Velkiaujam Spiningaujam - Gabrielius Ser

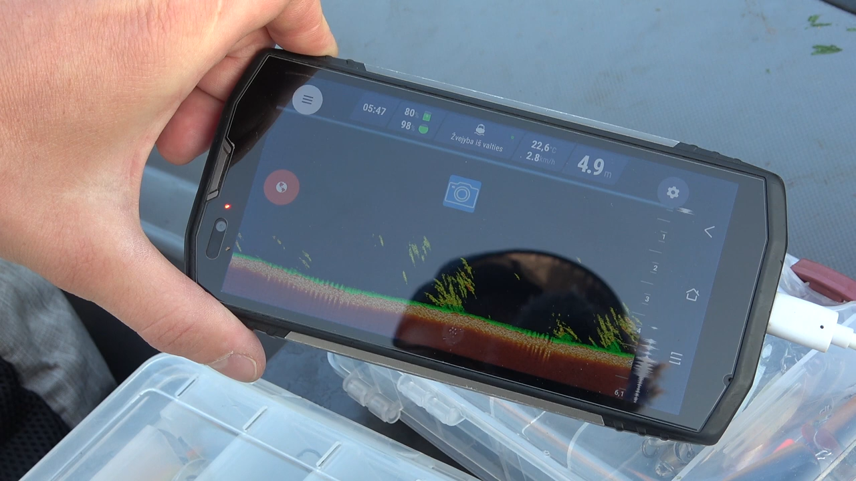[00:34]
On screen: depth 4.9 m, water 22.6°C
Gylis kažkur apie 5 metrus, įsileidom dyperį, velkam iš paskos ir velkiaujam.
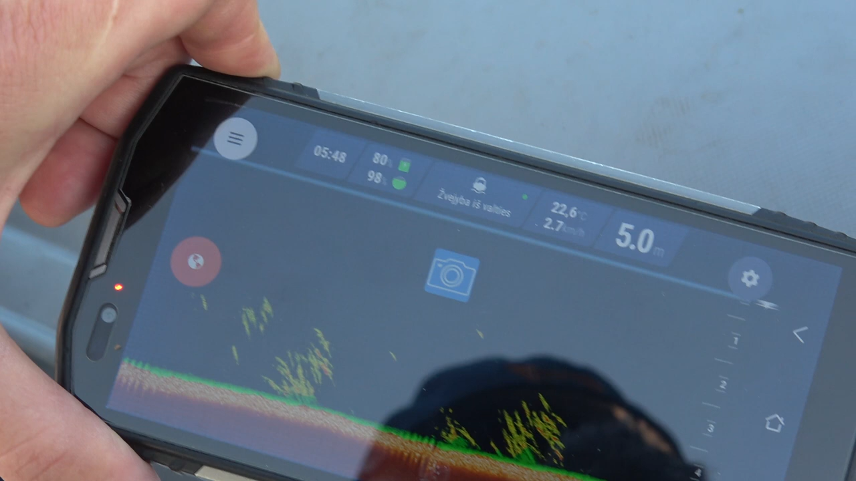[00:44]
On screen: depth 5.0 m, water 22.6°C, speed 2.7 km/h
5 valandos, 7 minutės, rodo kažkas baltos žuvės spiečius tuntus.
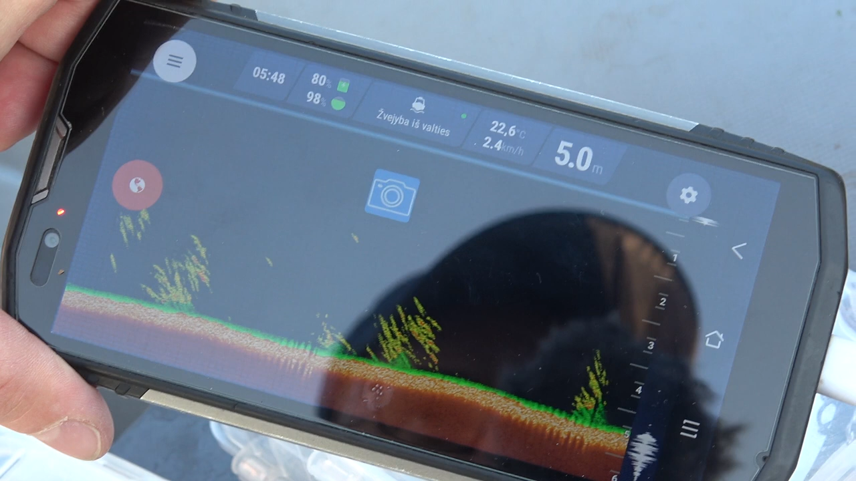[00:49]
On screen: depth 5.0 m, water 22.6°C, speed 2.4 km/h
Gylis apie 5 metrus, taip, grubiai,
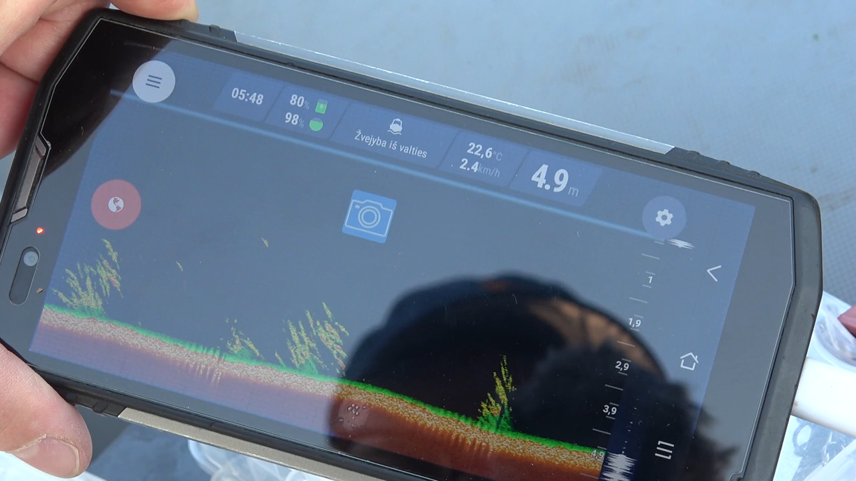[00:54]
On screen: depth 4.9 m, water 22.6°C, speed 2.4 km/h
nuo 5 iki 6, taip, nežymiai. Kai taliuosi, greitis mūsų matot 2,5 praktiškai.
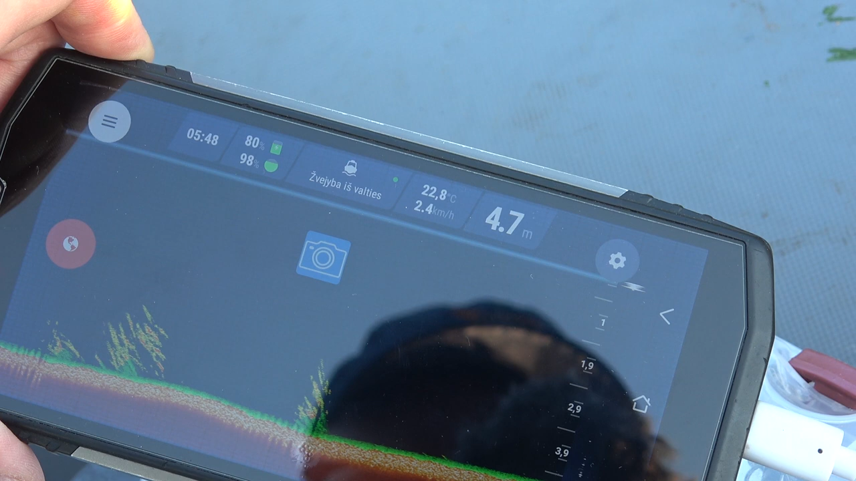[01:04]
On screen: depth 4.7 m, water 22.8°C, speed 2.4 km/h
Vandens ar oro temperatūra, čia gal vandens 2,28.
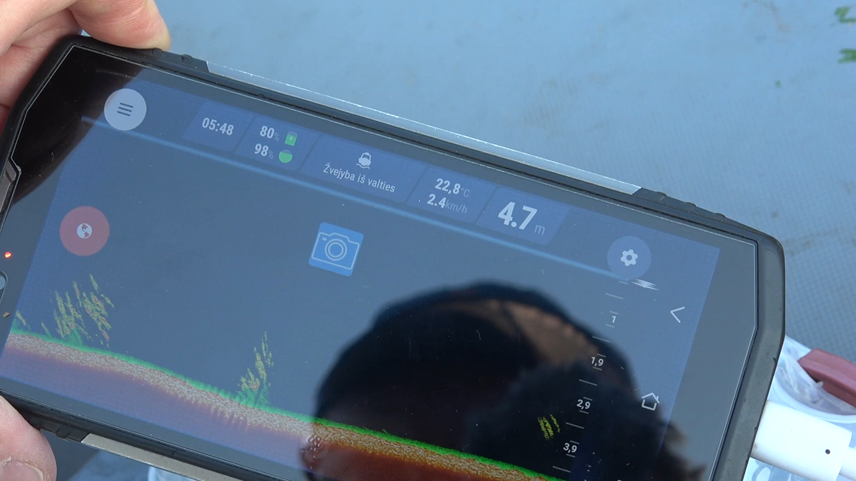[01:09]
On screen: depth 4.7 m, water 22.8°C, speed 2.4 km/h
Dyperio rodo įkrovimą telefoną.
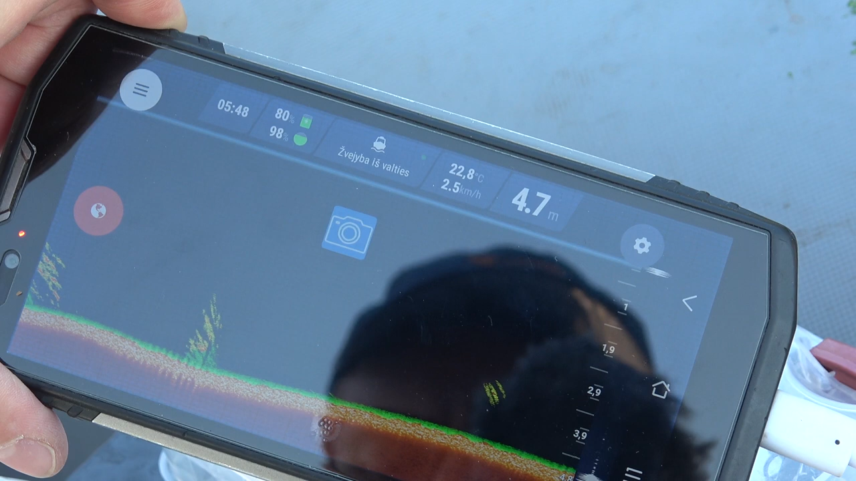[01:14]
On screen: depth 4.7 m, water 22.8°C
Tai vat. Ir plaukiam tolin, ieško žuvies.
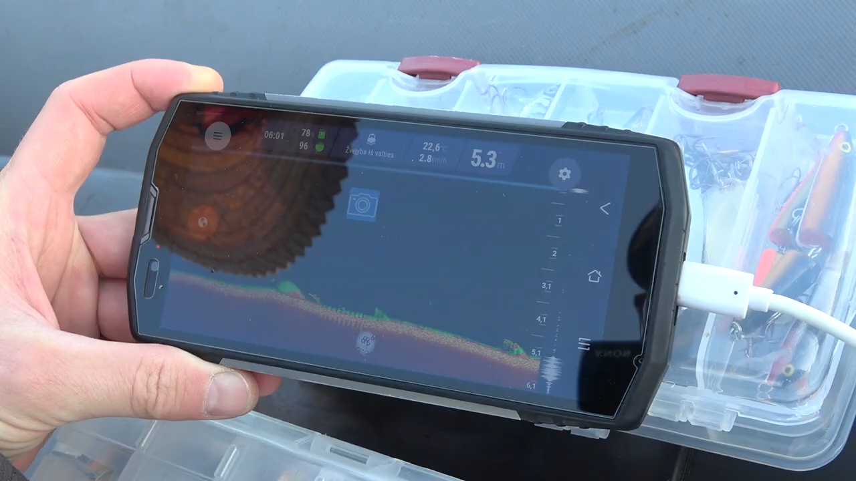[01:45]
On screen: depth 5.3 m, water 22.6°C
Gal kelmas, bet už kelmo pasilėpę yra kažkas.